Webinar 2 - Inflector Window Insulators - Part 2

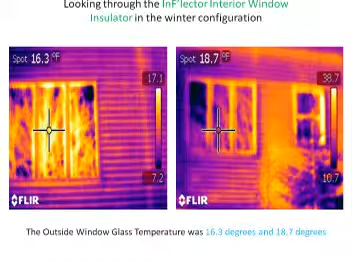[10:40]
Okay, during this day when the temperature was 13 degrees outside, the temperature on the outside of the window was average of about 17, a little over 17 degrees. One spot is 16.3, one is 18.7. So the window temperature on the outside of the window glass is about 18 degrees. Now we have a picture taken inside of that very same window on the day when it was 13 degrees outside, and the outside window temperature is 18 degrees. We've got the infrared camera showing us a couple of different spots where it reads the temperature. Spot number one is on the wall between two studs.
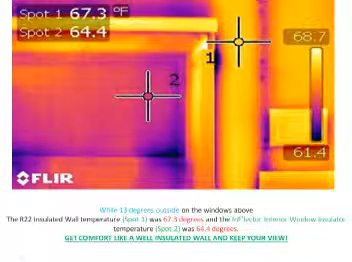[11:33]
was 67.3 degrees. But your temperature on the inflector was only less than 3 degrees difference. So what you're getting is the comfort and insulation almost the same as an R22 wall. That's an incredible improvement. Now we'd like to show you the part that we mentioned just a little while ago, which is the solar loading or the heat production benefits. Okay, this is a picture was taken on a day when it was 24 degrees outside. Okay, I'm going to tell you this, if the temperature is 24 degrees outside, then if you looked at the temperature on that window glass, it's going to be about 36 degrees.
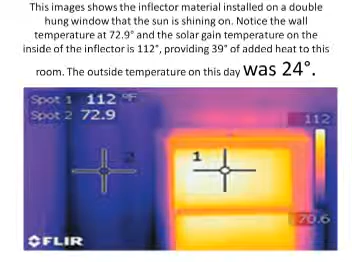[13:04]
So it's putting heat back into the air and breaking up the convection loop. Look at the difference in the significance. 112 degrees of temperature on the inflector. Again, compare that to the temperature on the inside portion of the glass, which would be approximately 36 degrees. How about about an 80 degree temperature difference, because you have the inflector insulated walls.